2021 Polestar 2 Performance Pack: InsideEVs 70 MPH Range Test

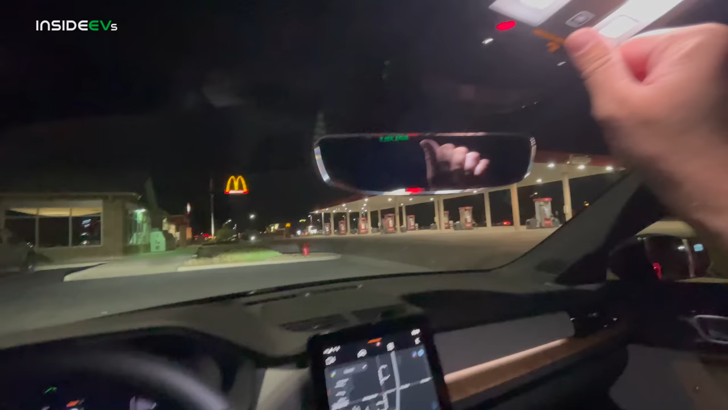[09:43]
We'll turn the interior light off. We have the gorgeous Polestar logo shining in the glass roof here. 100% state of charge. Let's see.
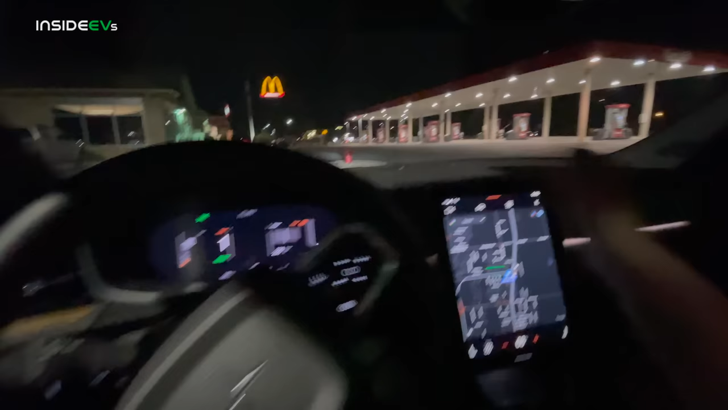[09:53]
Let me make sure I reset all of our trip calculations. Do, do, do. Reset now. We are at 1475 on the miles. Just so we know. Just in case something fails. It is known to happen, actually, in a lot of our tests. These trip calculations break. Again, not on the Polestar. We're going to jump on the highway.
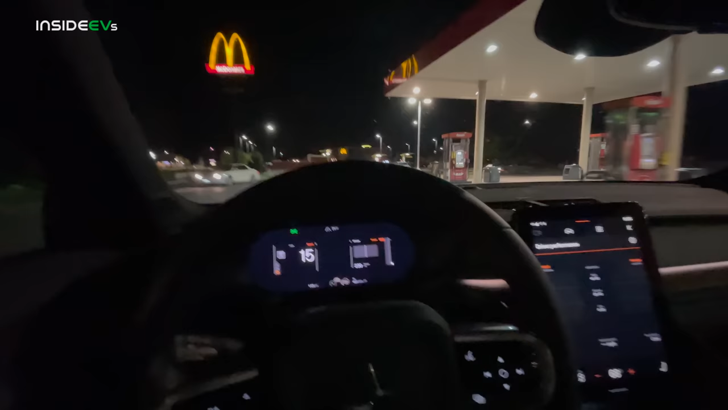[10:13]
I'll be updating you every, I don't know, 25% or so. Something like this. I'll update you if anything interesting happens.
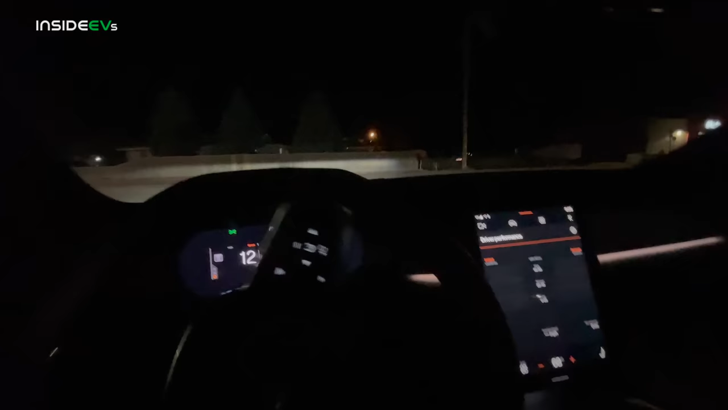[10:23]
But to merge on to the highway, it's just about a half a mile on these back roads. Merging up. It's just over here. And we are going to be gently cruising up to 70.
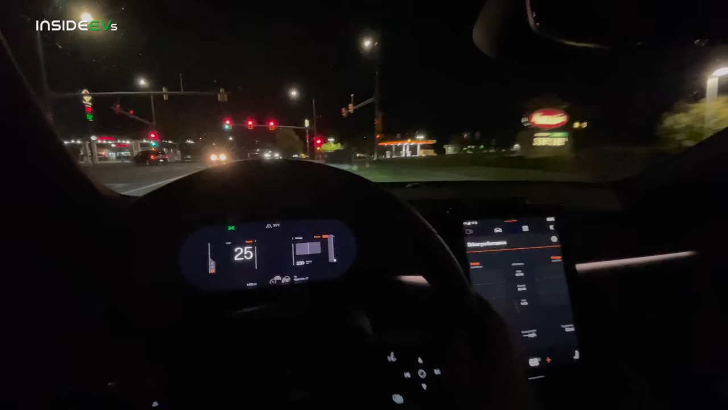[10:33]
Once we reach 70 miles per hour, my procedure is to check my GPS speed and make sure that that is a GPS accurate 70 miles an hour. If not, we will compensate. And then I will put the car on Volvo's, excuse me, Polestar's Pilot Assist. Very similar to Volvo's system. Which is lane centering and adaptive cruise control. It's a great system.
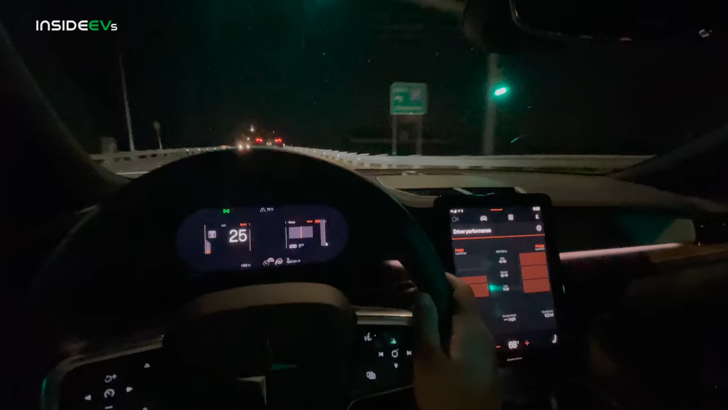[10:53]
Works really well. Very pleased with it in all of the cars that I test. And it should be a nice night. Starting at 9 p.m. Roadway is looking nice and quiet.
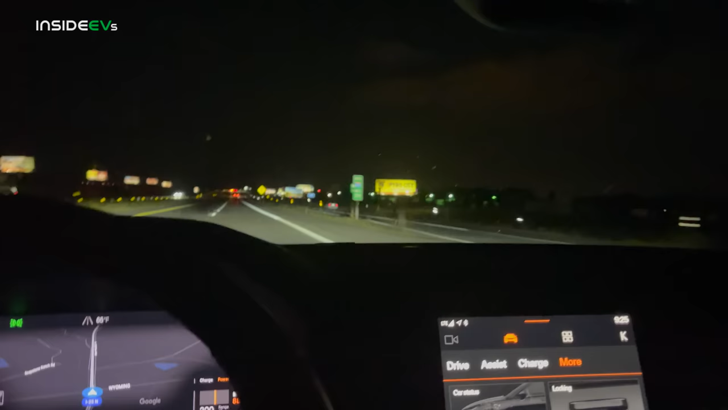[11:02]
Here we are crossing into Wyoming. Is this the first Polestar in Wyoming? Probably not. But let's just say it is because that'll be fun.
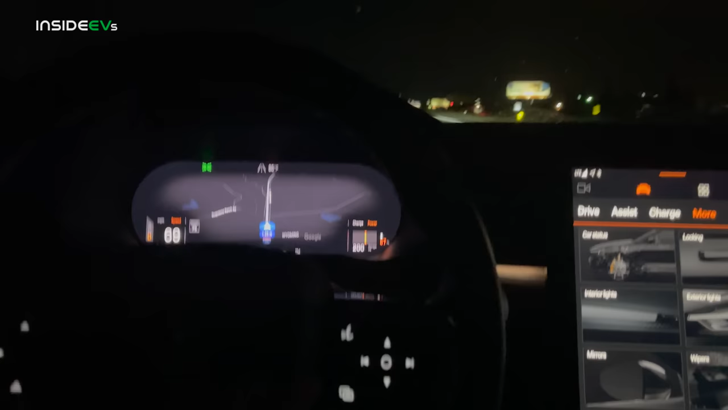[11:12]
You can see I have configurable screens up here so I can move things around. Really nice.
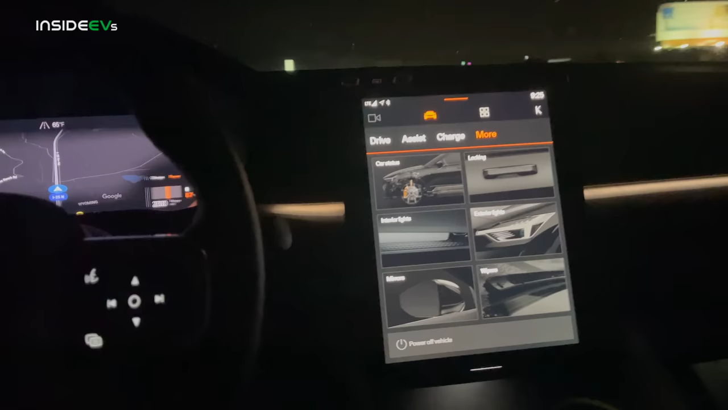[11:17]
Have to say the infotainment on this car is absolutely stellar.
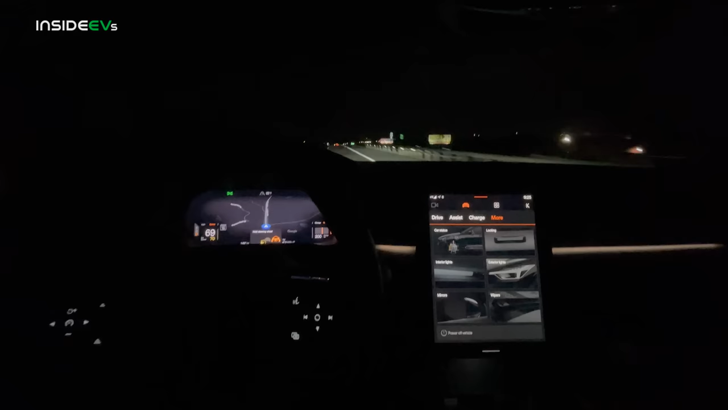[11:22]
They are killing the game when it comes to this Google integration. Great settings. It doesn't lock you out of anything when you're driving. It's just, I don't know, the way I like it to be.
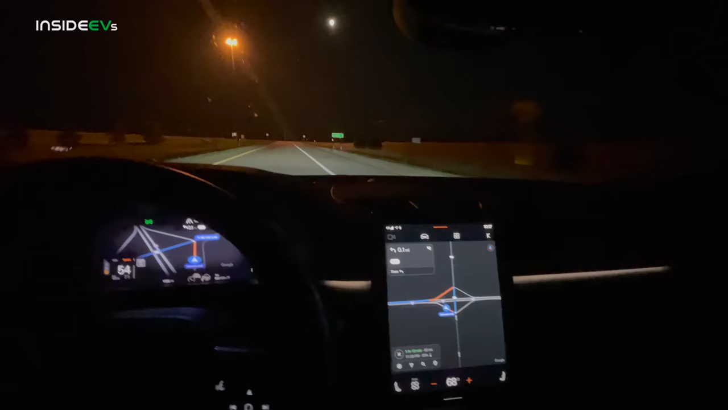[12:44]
Right now, the car is predicting a 20% arrival back to the charging station. Its predictions are extremely accurate. We're talking Tesla levels of accuracy on arrival, which really I can only say about Taycan and e-tron. That was a complete stop, right? Well, we are literally in the middle of Nebraska. I mean that factually. We are here. And there's, yep, the saying is true. There's pretty much nothing we could hit anyway. Anyway, so we are just going to gently merge ourselves back up to 70 miles per hour, minimizing as much current draw out of the motors as possible.
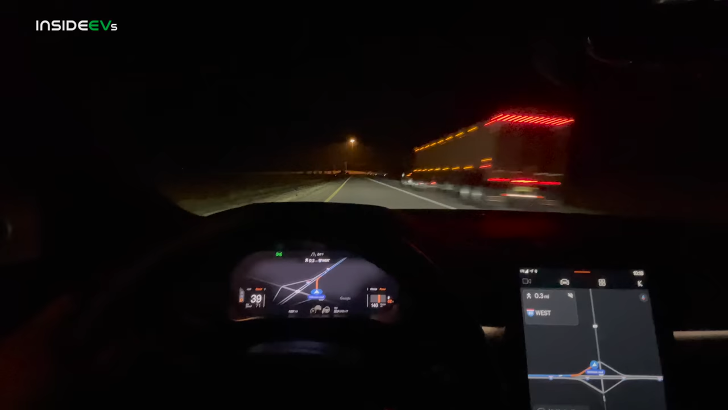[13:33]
Here we go, merging back up. This is an exciting one. First time doing a range test out of this location for an EV because the chargers were just turned on. And I got to say, it is nearly perfect. We are talking flat elevation, perfect conditions today. This is what I like to see. I'll catch up with you around 50% state of charge. We are now at 50% state of charge. Let's take a look as to how far we've gone so far.
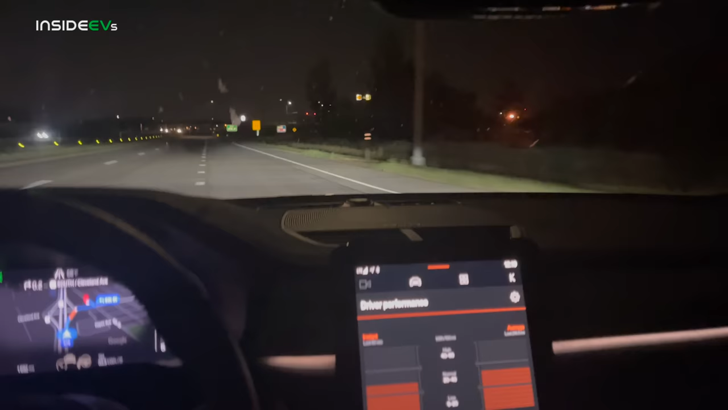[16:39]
We will now cruise back roads to finish off the test. Um, pretty interesting. And I will say the power degradation, not nearly as bad until you reach probably right around now, 3%, 2%, 1%. Then it'll really start cutting. Anyway, we are nearing, again, full loop. There's a nice road that we can travel about 55, 60 miles an hour on down this way.
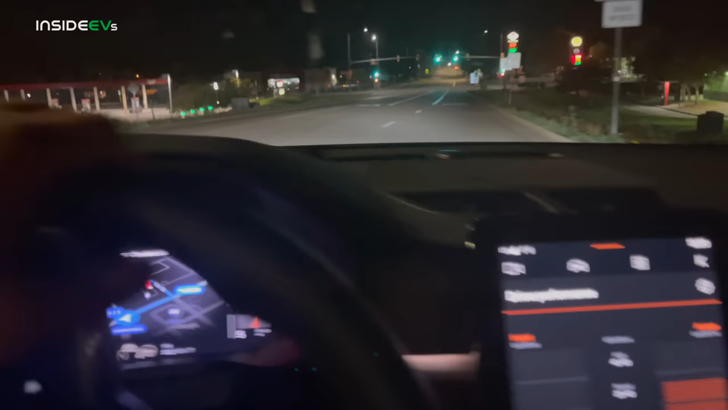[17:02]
Yeah, that's pretty hard on the throttle and she doesn't want to move too fast. And we're basically just going to do a loop back and forth until it runs out. This is awesome. We're on a little side road parallel to the highway, maintaining about 60 miles an hour. Still pretty good highway speeds.
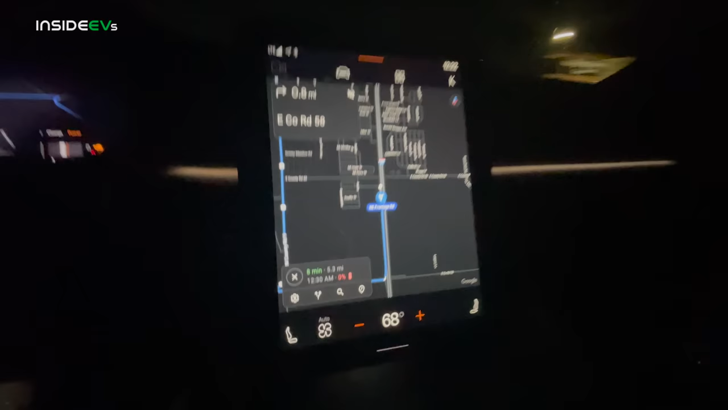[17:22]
I think we're going to make a U-turn now as it's suggesting a 0% arrival back. So let's just regen down here. We'll just make a quick U-turn. This is amazing doing it at night. We kind of can just go to the perfect distance. Let's test some of that turning radius.
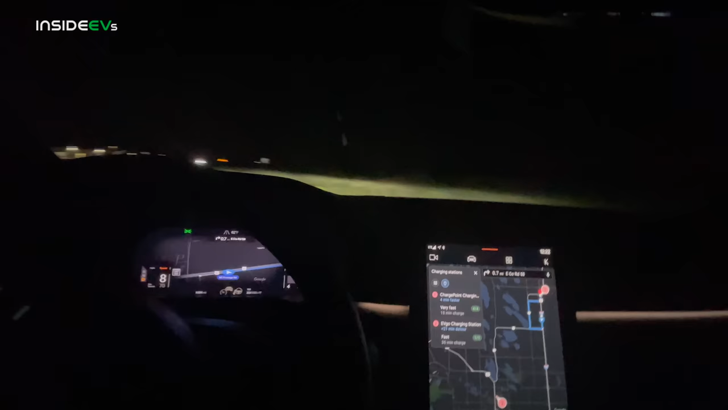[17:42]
A little bit trippy to see if cars are behind you, if they're actually on the highway. That's a little weird. But back we go. Gently up to speed and let's go to the charge point charger. It says 4 of 4. It's a very fast charger, 125 kilowatts.
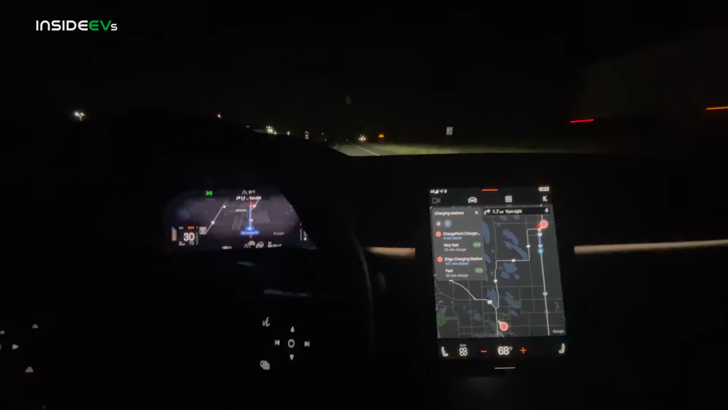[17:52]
I wouldn't say that's very fast. I'd say that's fast, but it's not crazy. Anyway, that's pretty much wide open throttle right there. So we'll just gently pull it up to speed. You don't want to stay flat to the floor in most circumstances because you don't want to pull all that voltage out of the pack and make it brick early. However, I believe that is a software control to not allow you to pull that much voltage out of the pack. Polestar is pretty conservative near the bottom.